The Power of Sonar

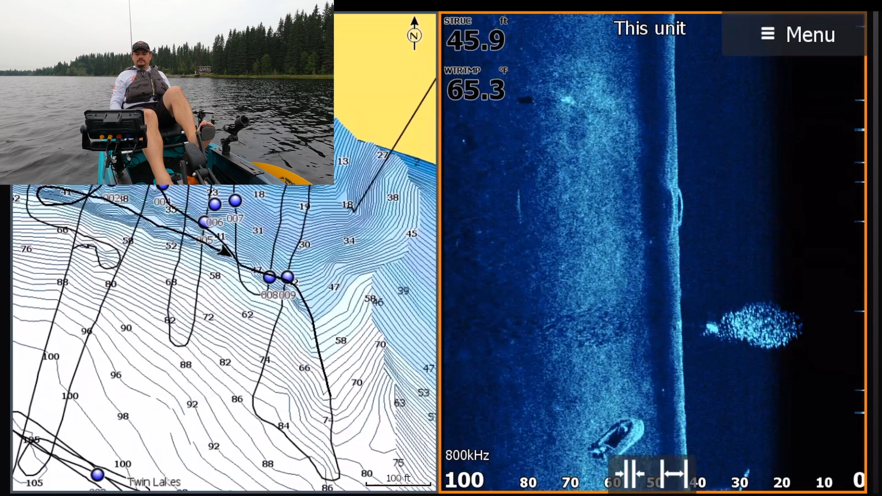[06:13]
On screen: depth 45.9 ft, water 65.3°F
I can see it again. There's a little fish in there. There's a little fish in there. and finally see what these last two items are it's pretty deep 50 feet of water
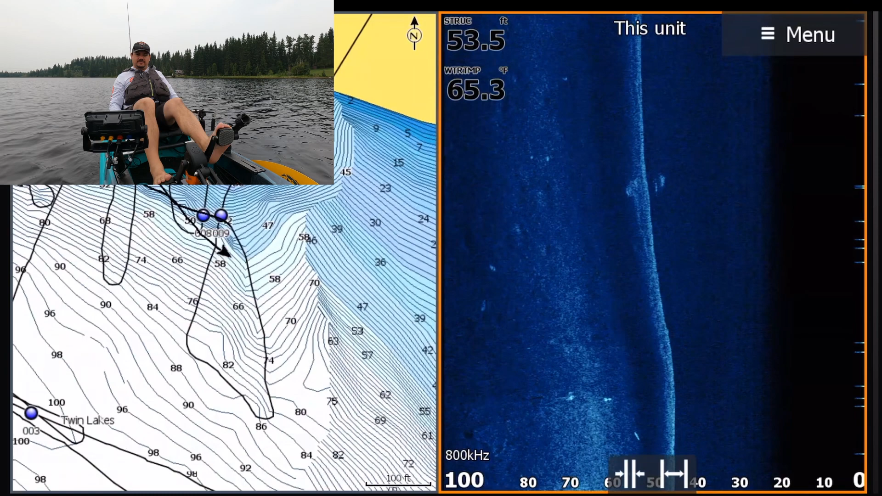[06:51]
On screen: depth 53.5 ft, water 65.3°F
okay those last two items might have been just out of range so let's swing around again and we will see we'll see what it looks like on active target all right those objects should be just ahead of us now might slow down a little bit
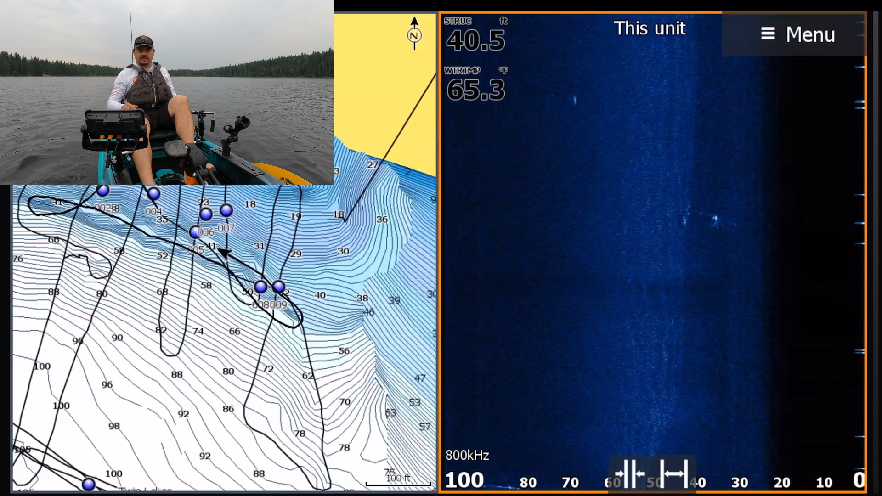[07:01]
On screen: depth 40.5 ft, water 65.3°F
we'll page over and active target we'll drop our transducer in the water
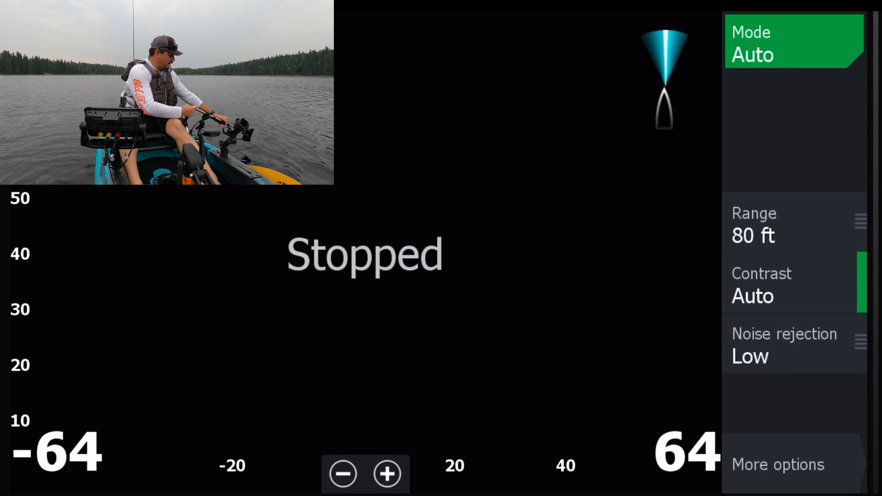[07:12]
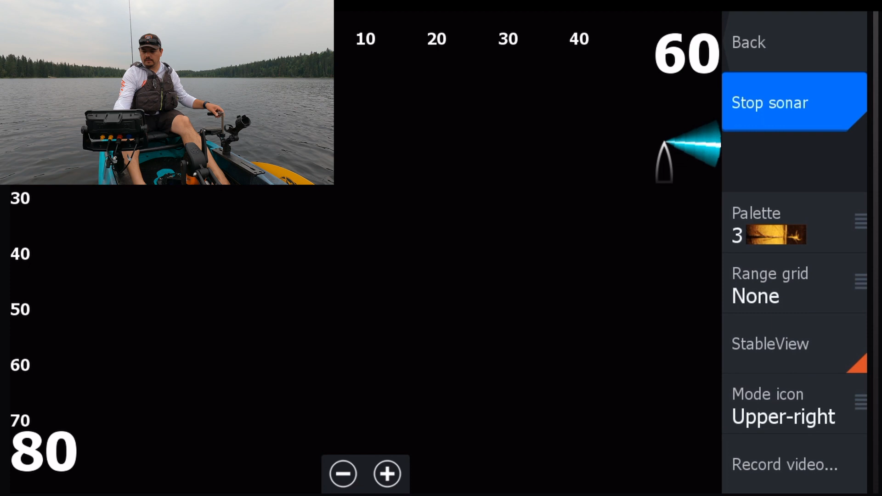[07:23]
there we go there's our first thing that's our boat that's the hull of the boat
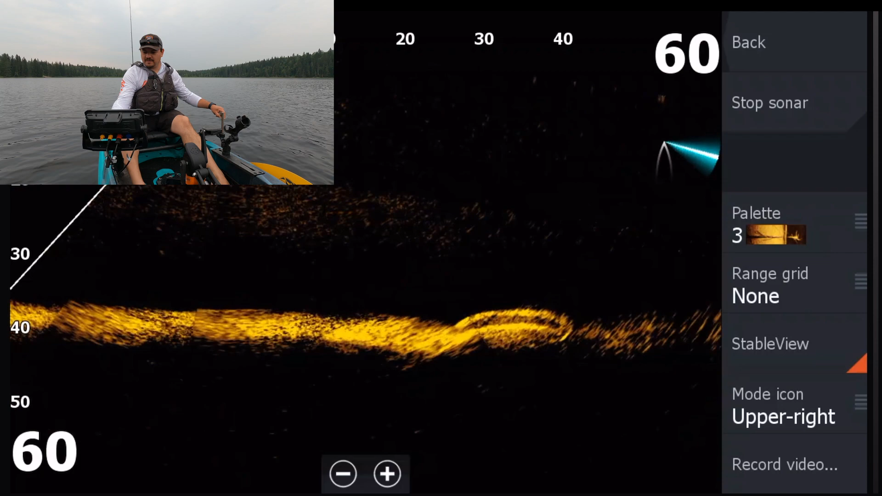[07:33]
oh that's pretty cool i'll pan over a little bit further there's another object coming into view i'm not sure what those are now you can probably see the heading arrow pointing directly behind me this isn't accurate it kind of it's kind of a fickle thing to use
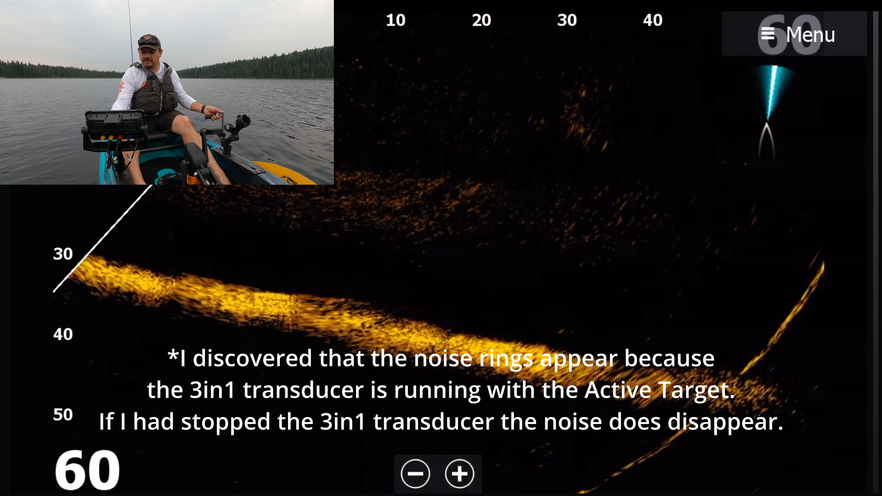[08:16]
yeah there's our boat panning a little bit further to the left oh cloud of bait fish a lot of bait in this lake
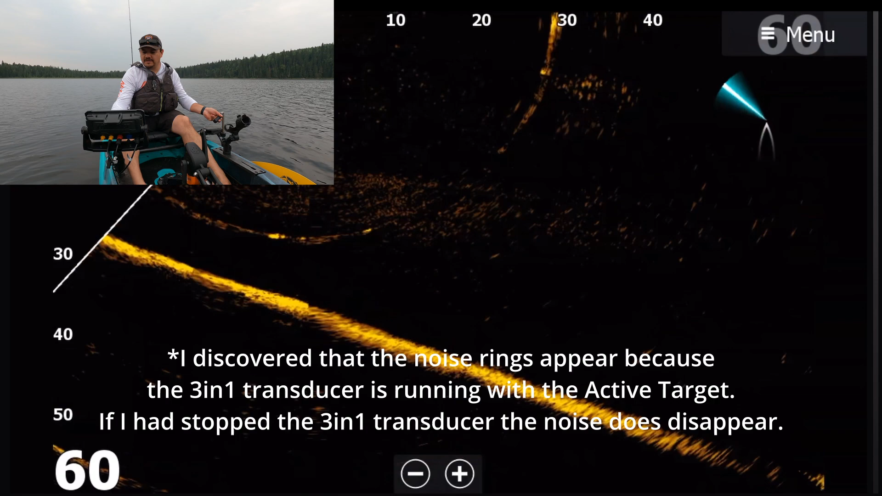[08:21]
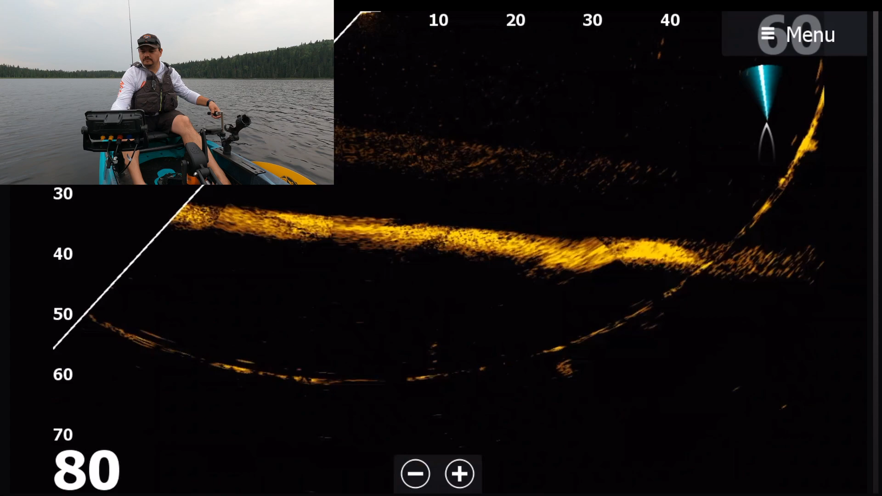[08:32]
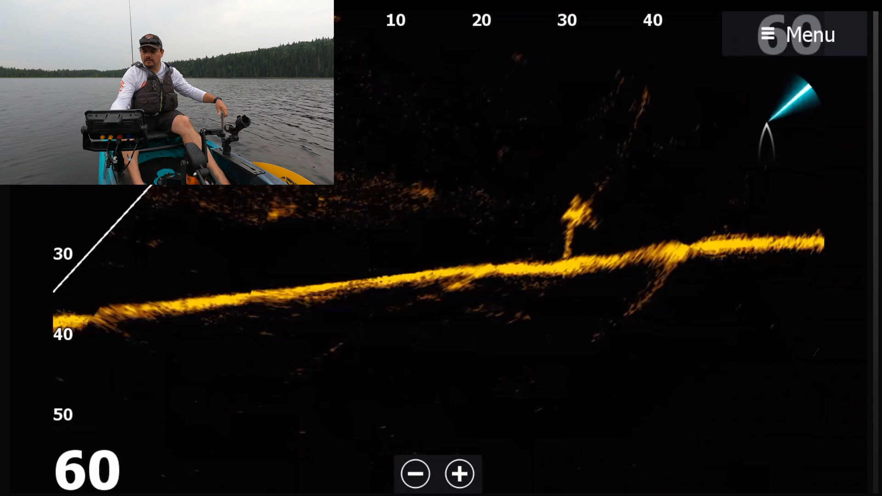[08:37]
it looks like some sort of sign signpost
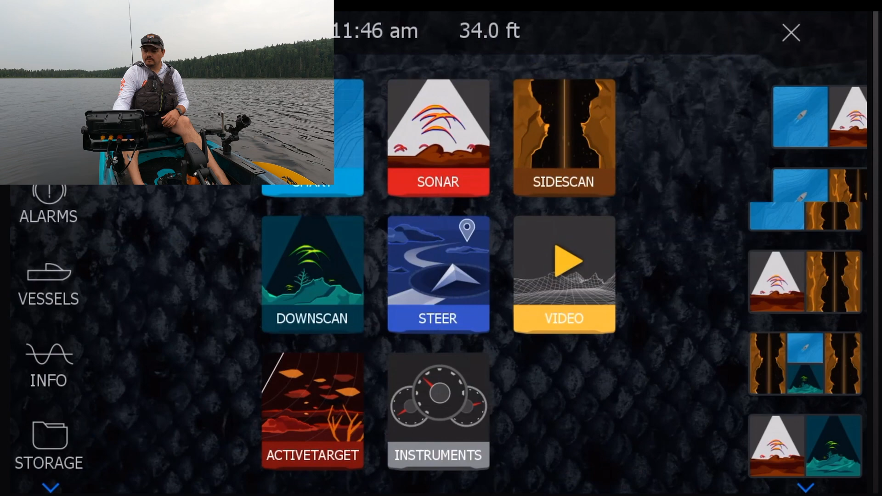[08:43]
switch back add a add a view we're going to go chart we're going to go active target
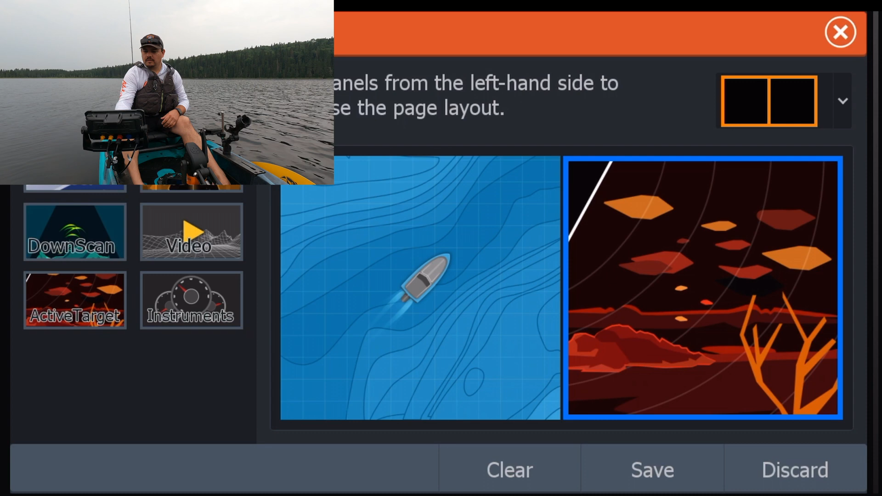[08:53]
and then we're going to adjust we'll save that then
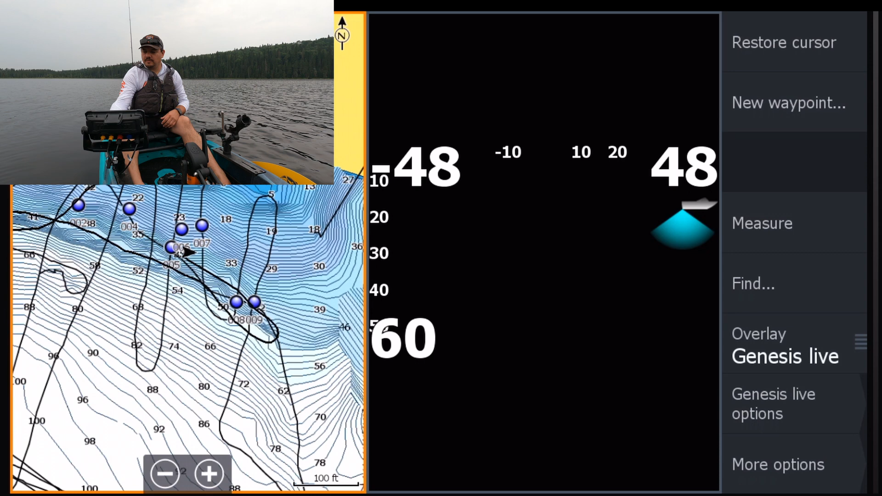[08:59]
we'll go into this page where we adjust the split
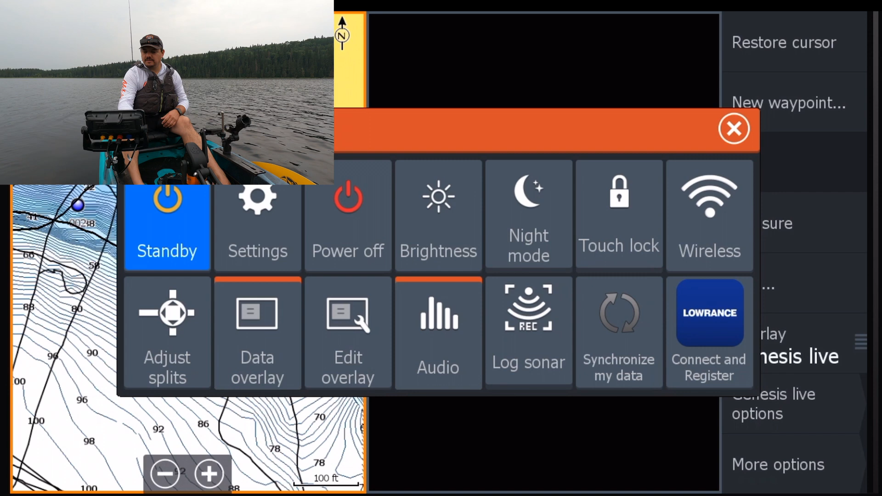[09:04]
right here we're going to go way over like that save good so now we can see where we are
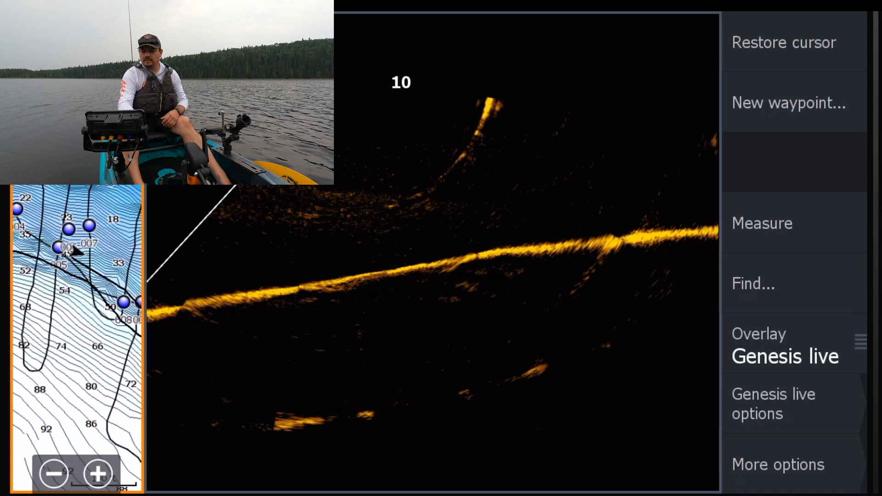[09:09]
signpost this is straight ahead into shore
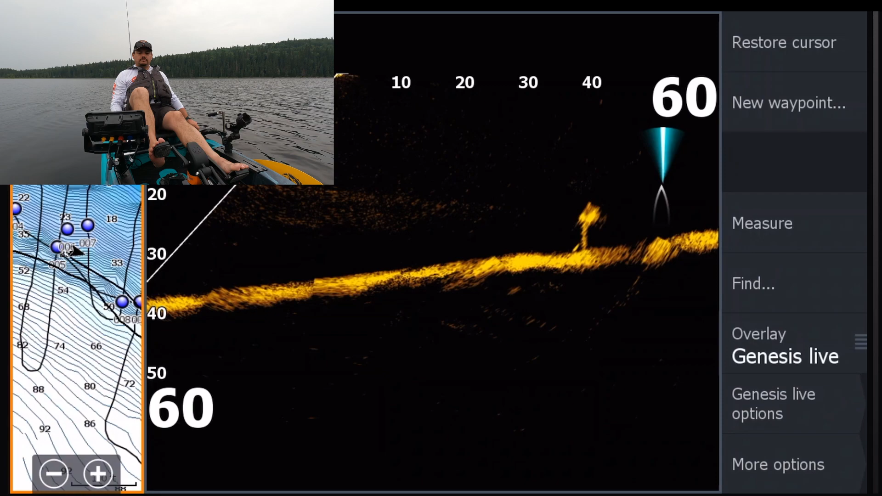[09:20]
let's turn a little bit to the left
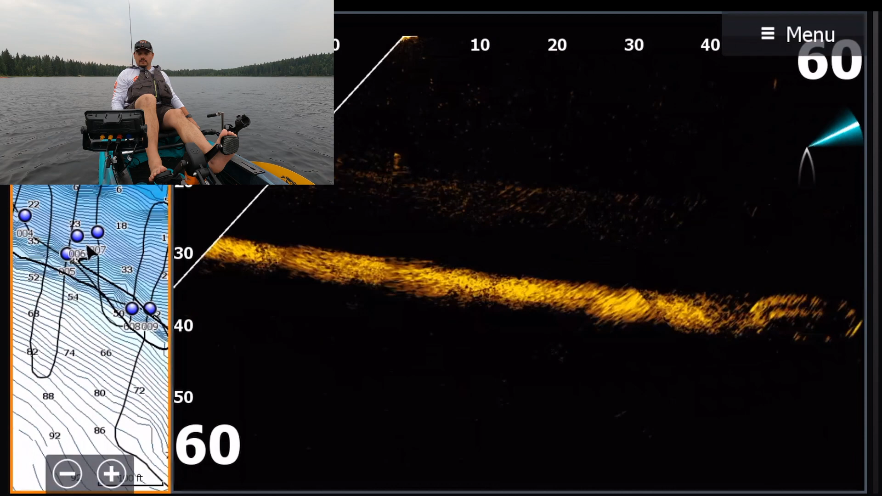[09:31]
our boats come back into view let's go right over top
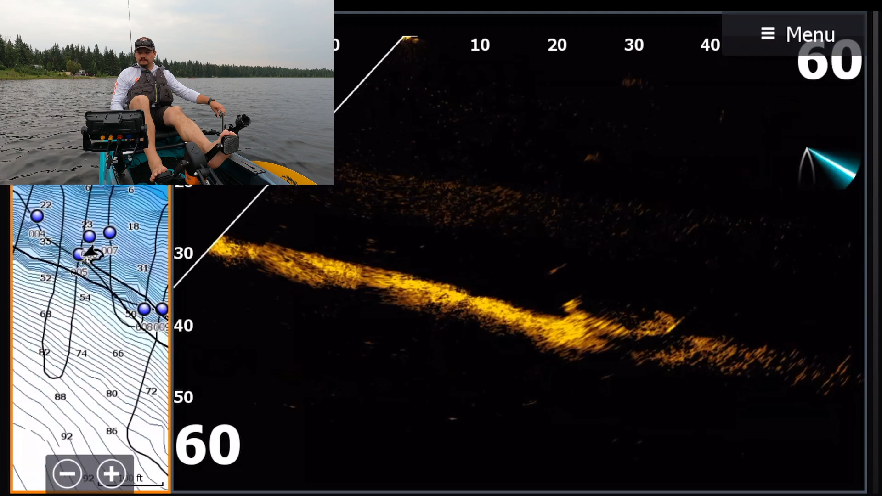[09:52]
all right there's that boat again it's a little bit fuzzy as you get into that stitching beam stitching area that's pretty cool
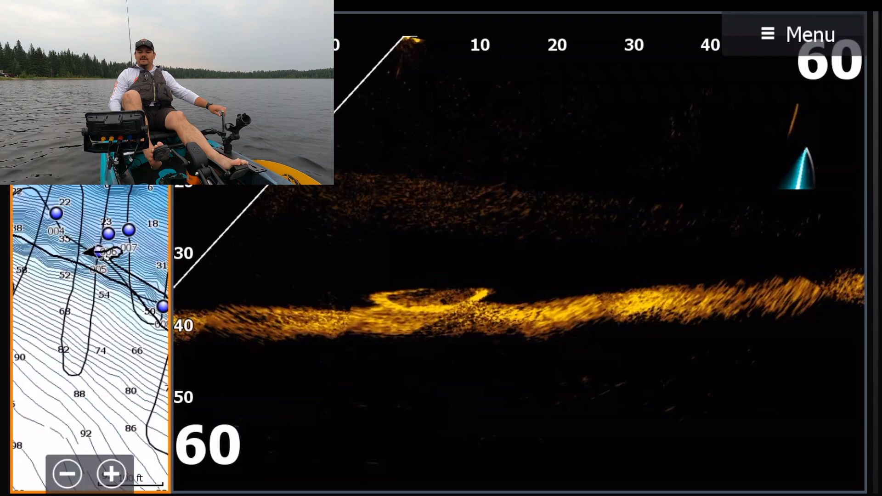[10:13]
all right here's another object see if we can get a good look at it so i'm kind of panning left and right just to see
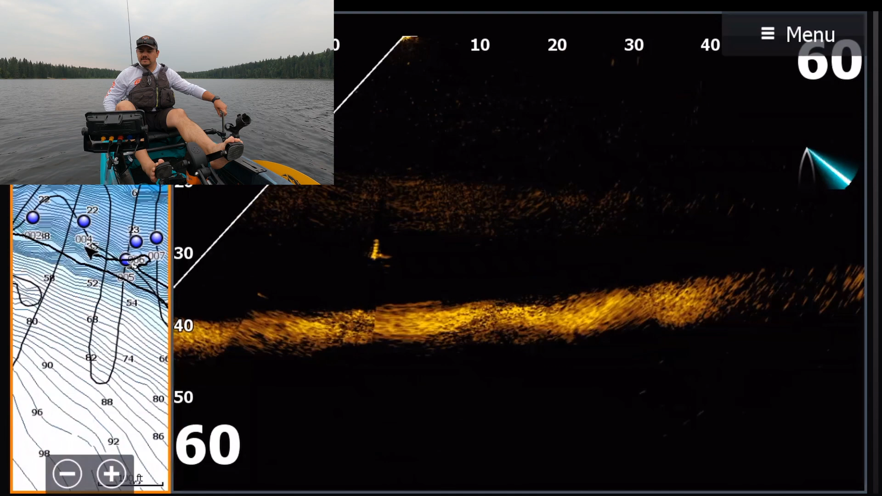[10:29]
let's see if i can get a better view of it